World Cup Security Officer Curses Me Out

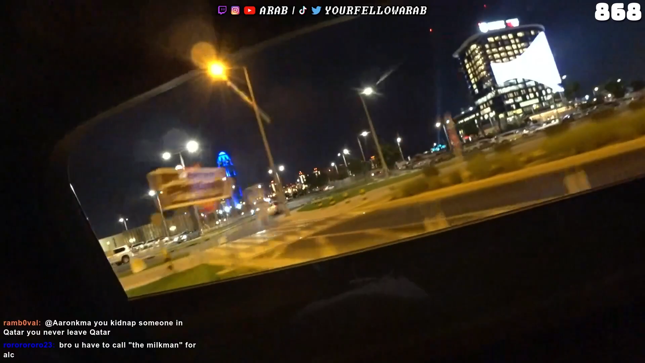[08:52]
Yeah, yeah, yeah. Okay. A lot of expats and Europeans. And there's a lot of hotels. There's some beaches. Hilton, Kempinski. Bro, you have to call the milkman for alcohol?